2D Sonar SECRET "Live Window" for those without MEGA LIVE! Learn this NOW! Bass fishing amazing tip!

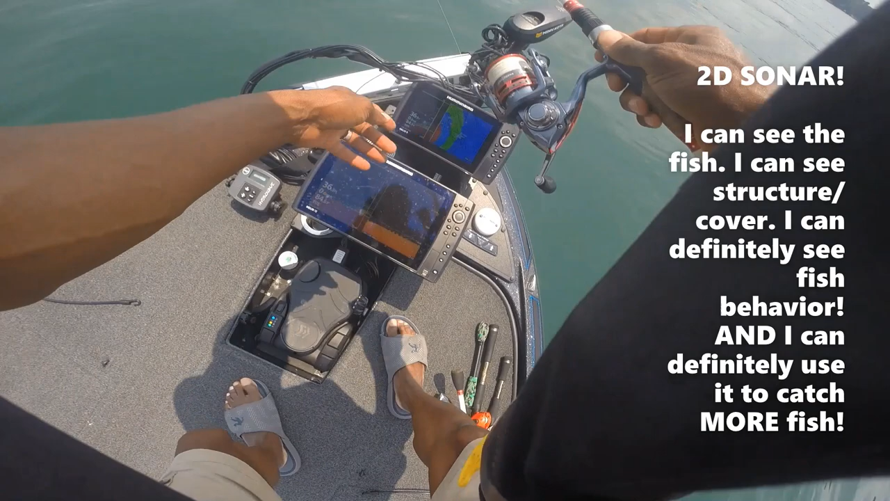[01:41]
tree or some brush pile a brush pile or something down there so when i drop this down there watch that well you can't see him now he's not on the screen but look so you can see my bait going down you see that line right there and then it went down there into that red stuff and that's the brush pile down
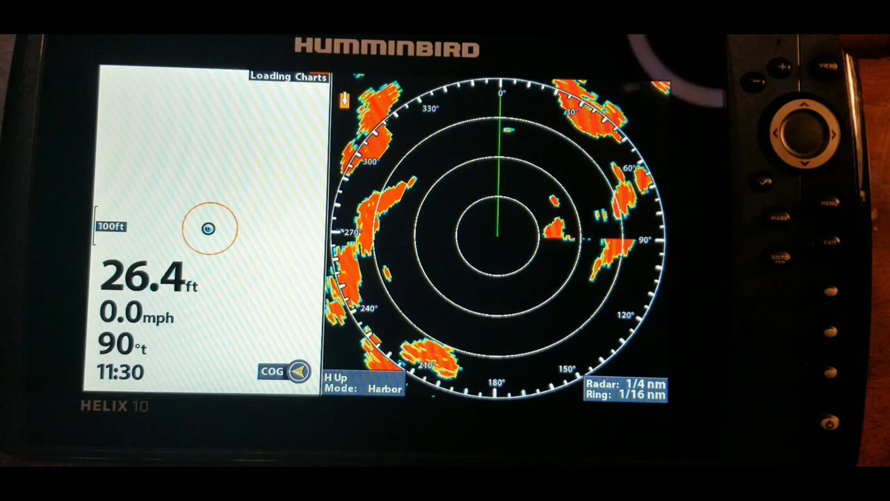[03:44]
and once this finishes um we will use the view button and what that view button does is give you the shortcut to the menu to a menu screen that will show you the different options for the screens that we're
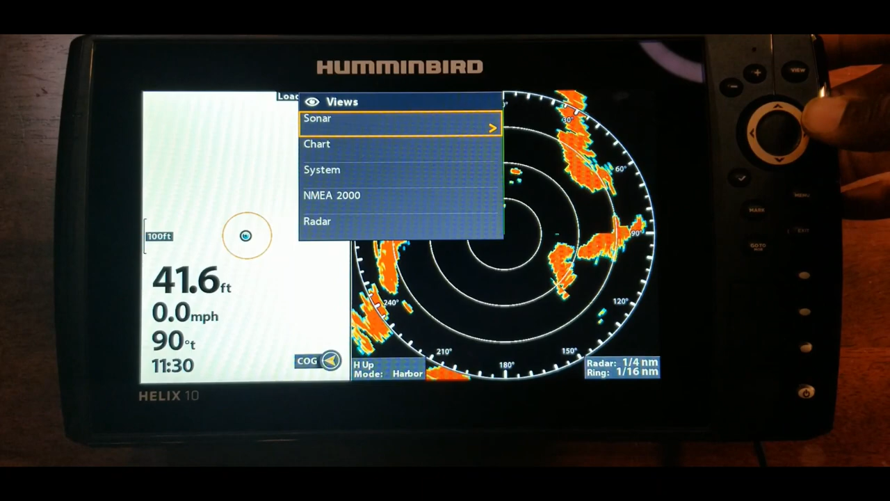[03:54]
going to be looking at so for today of course we're taking a look at the rts window so
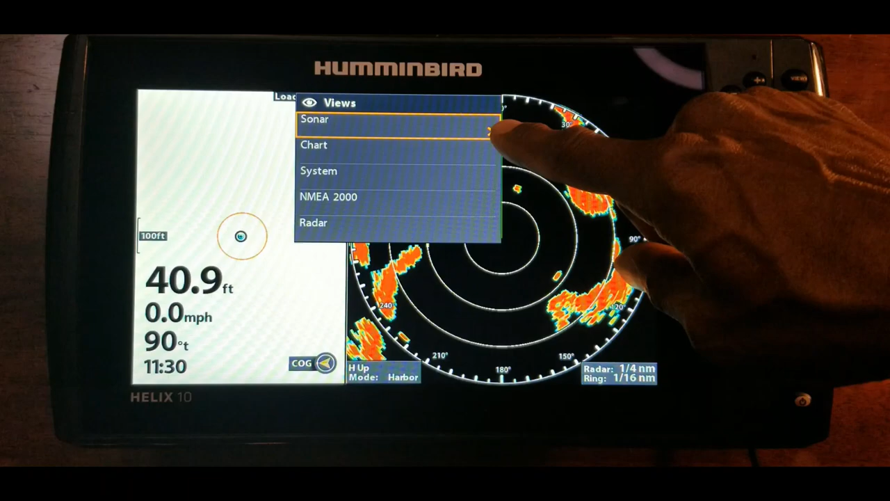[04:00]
we'll just go to this first option here hit the right arrow key let me hit that again hold down the view button and then we're going to hit the right arrow key on sonar and
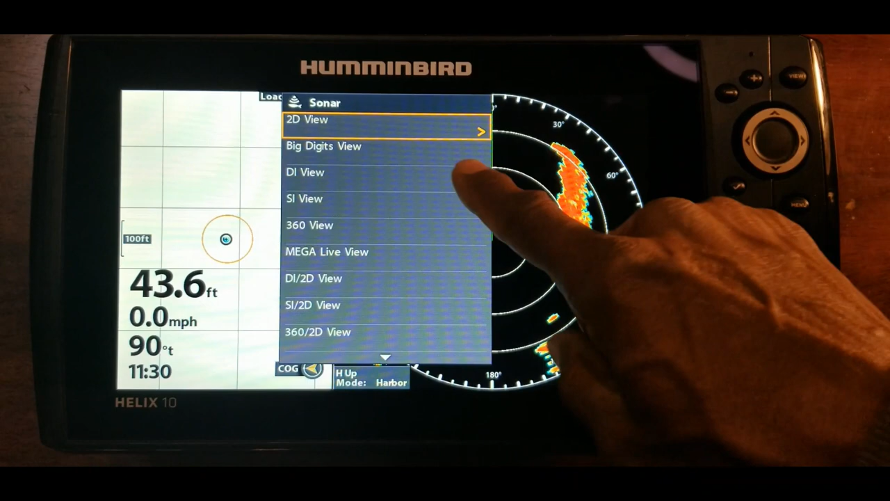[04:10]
it is the first option so we're going to use 2d view and as you see as soon as we do that it'll go straight to the simulation mode where it will show us the 2d
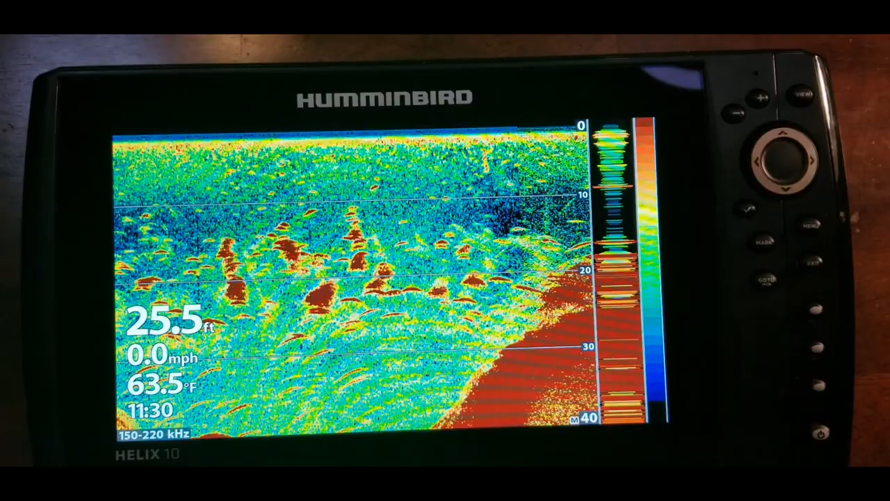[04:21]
On screen: depth 25.5 ft, water 63.5°F, speed 0.0 mph
sonar so right here is going to be your rts window in this section alone on the 2d sonar view this is live
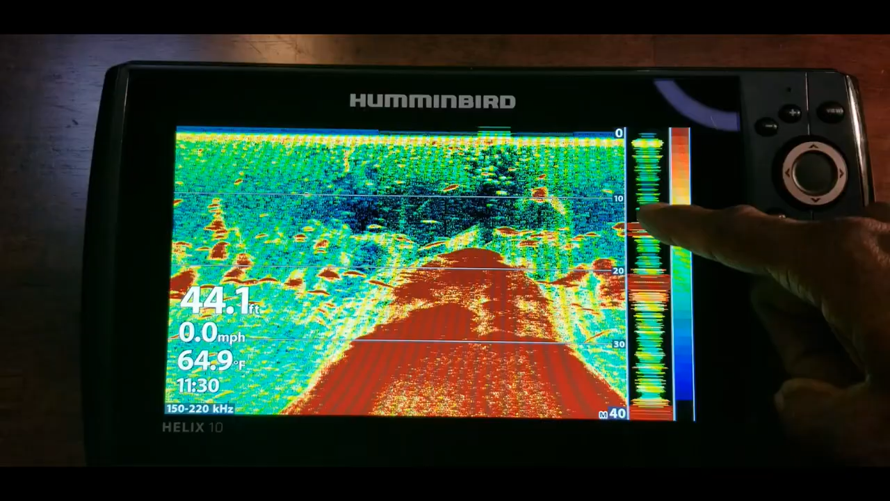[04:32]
On screen: depth 44.1 ft, water 64.9°F, speed 0.0 mph
everything that you see right here is actively happening everything back here is history so um basically what i have been using is this rts window and that allows me to see my my bait
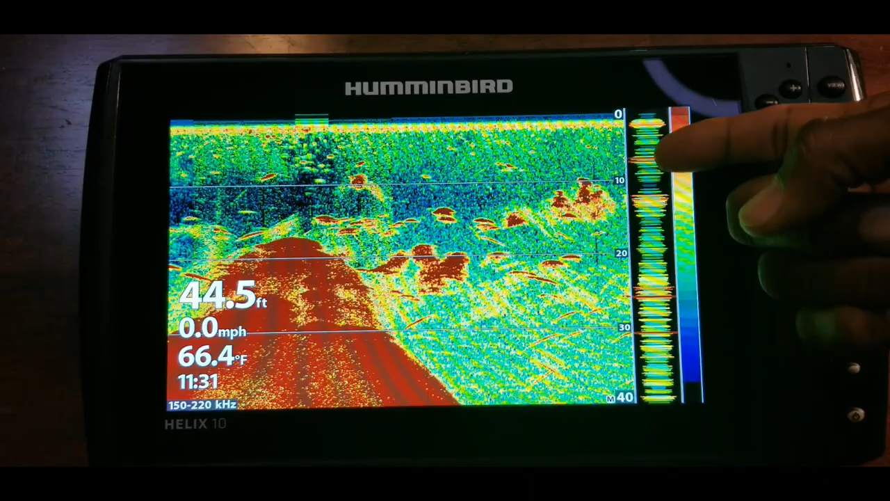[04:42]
On screen: depth 44.5 ft, water 66.4°F, speed 0.0 mph
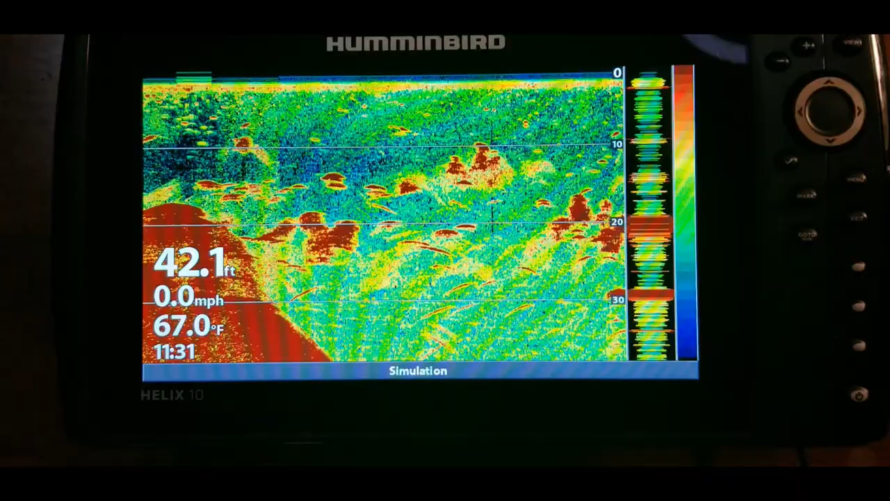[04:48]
On screen: depth 42.1 ft, water 67.0°F, speed 0.0 mph
my um the lure as it's going up and down in the water column i can see the fish i can see the fish reacting to the baits but the first
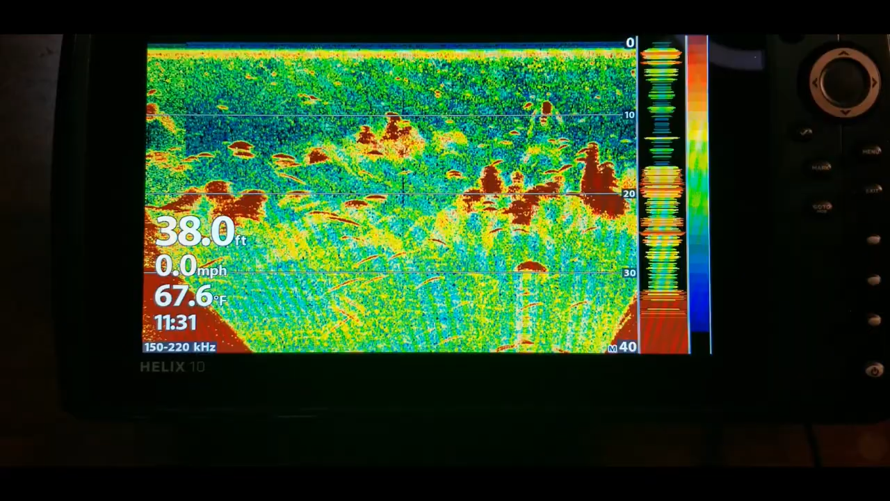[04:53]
On screen: depth 38.0 ft, water 67.6°F, speed 0.0 mph
thing let's go ahead and this is something that you guys always want to get used to whenever you see the screen and it's not
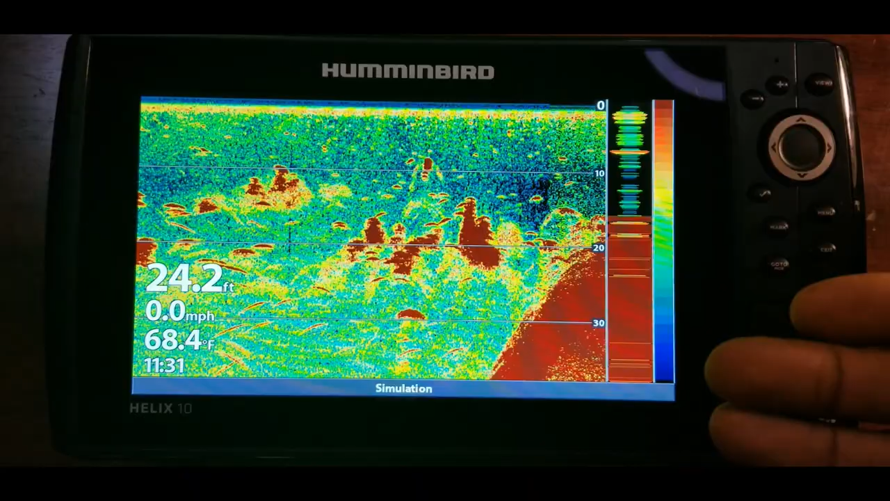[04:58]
On screen: depth 24.2 ft, water 68.4°F, speed 0.0 mph
the way that you want it to look as far as clarity let's go ahead and get that straightened up so we'll hit the menu button
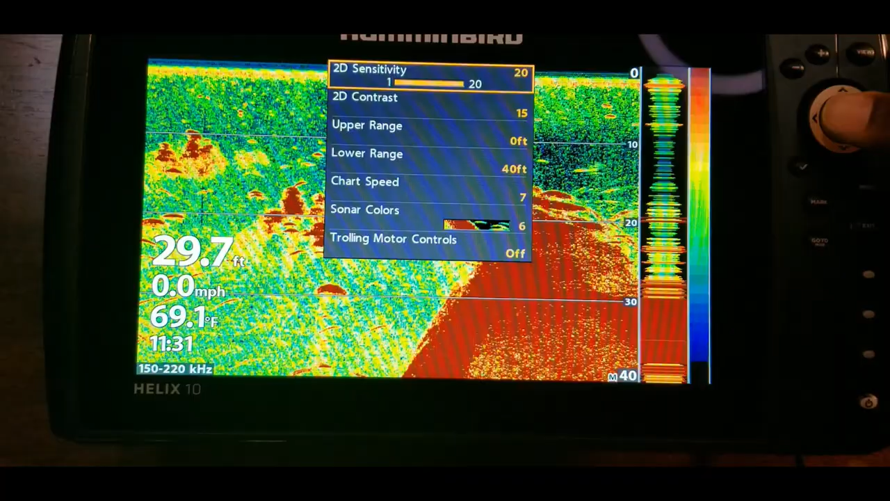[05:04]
On screen: depth 29.7 ft, water 69.1°F, speed 0.0 mph
once and let's take a look at sensitivity let's kick that down some and
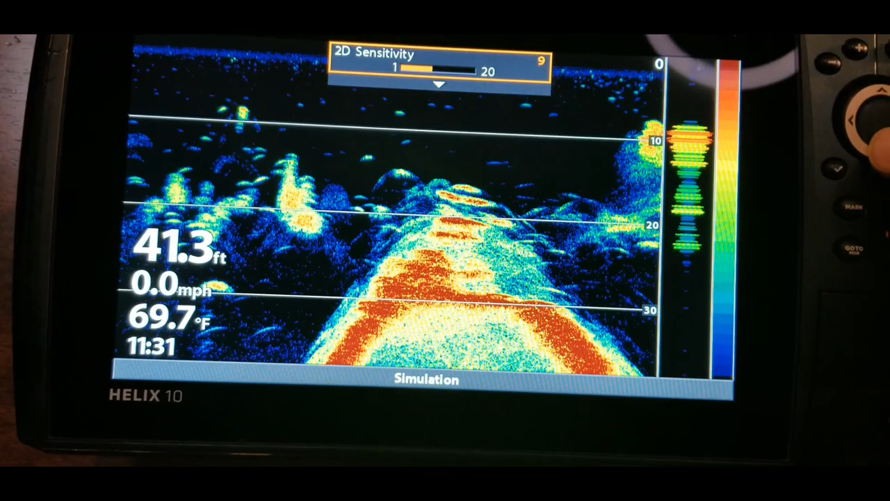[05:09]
On screen: depth 41.3 ft, water 69.7°F, speed 0.0 mph
let's take a look at contrast let's kick it up that way
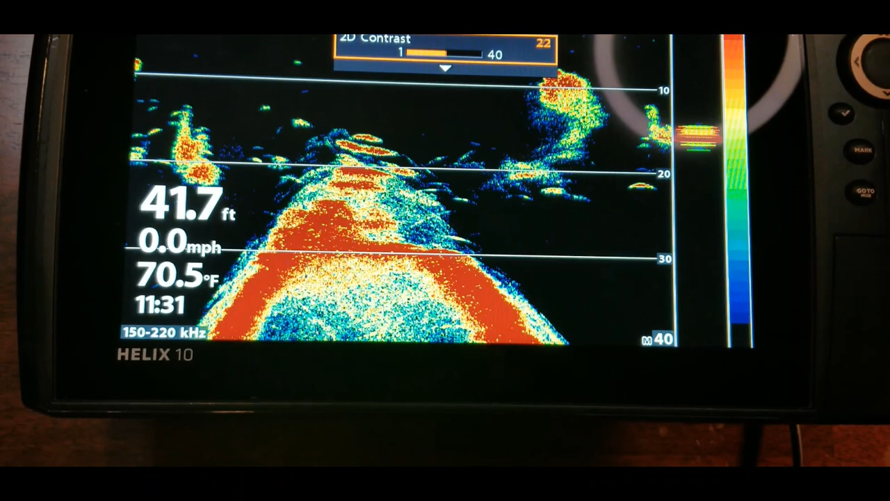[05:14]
On screen: depth 41.7 ft, water 70.5°F, speed 0.0 mph
there we go so now we can see that screen is clearing up for us and it kind of gives us a
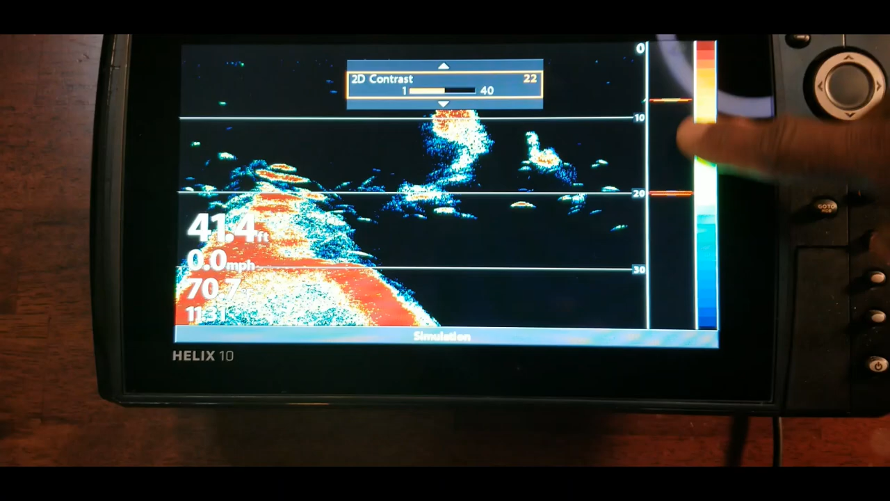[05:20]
On screen: speed 0.0 mph
better view of our our rts window also all right let me
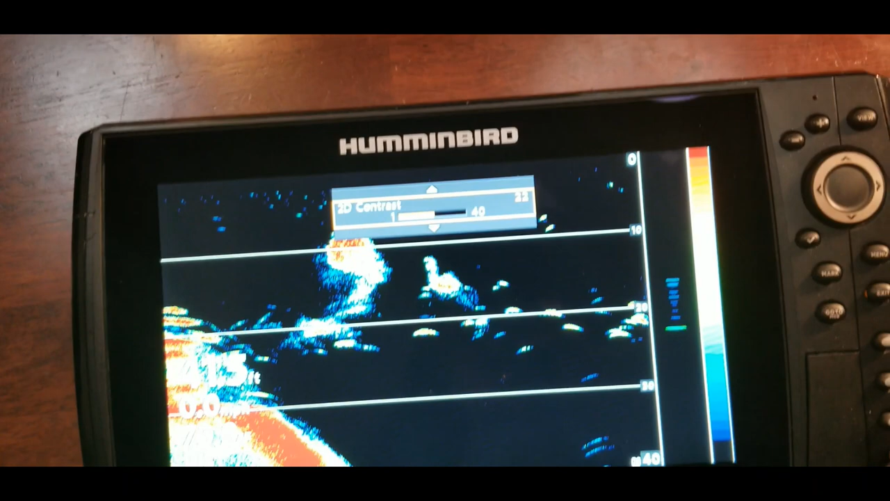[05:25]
see so now from here let's go into the menu button
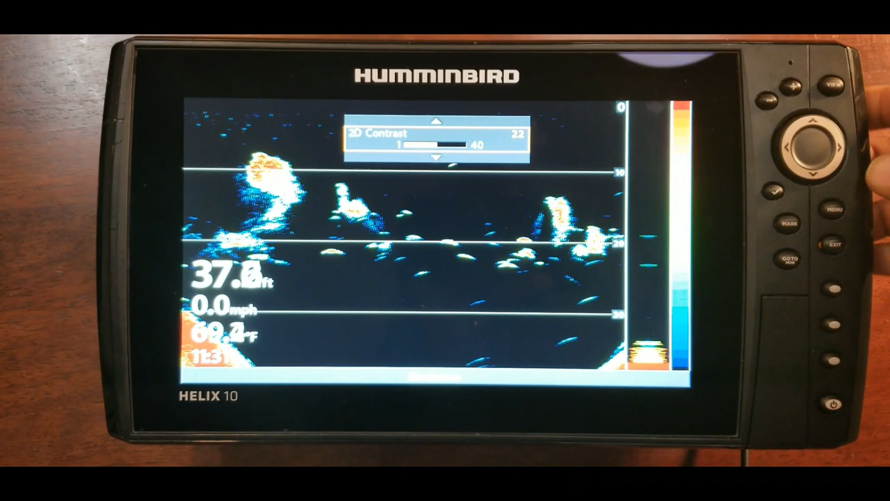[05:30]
On screen: speed 0.0 mph
well let's exit out of this hit the menu button twice and we are going to head over to the sonar
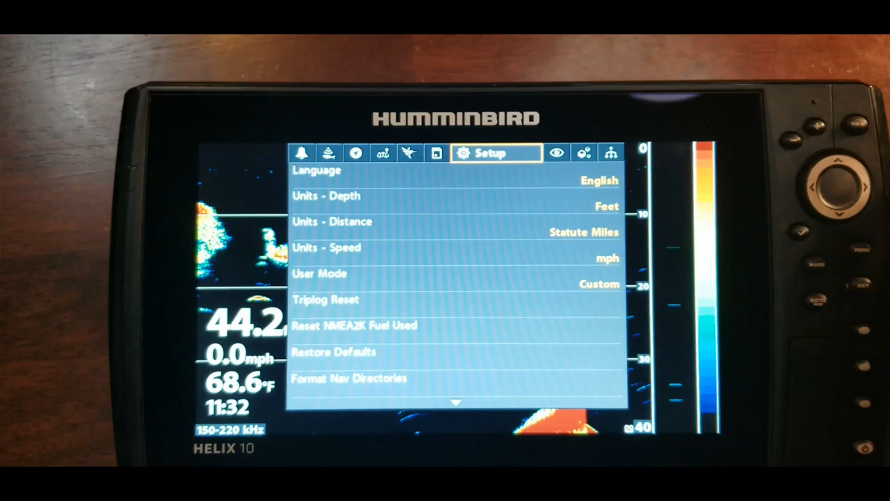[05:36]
On screen: water 68.6°F, speed 0.0 mph
view so under the sonar view we can go down and just take a look at these different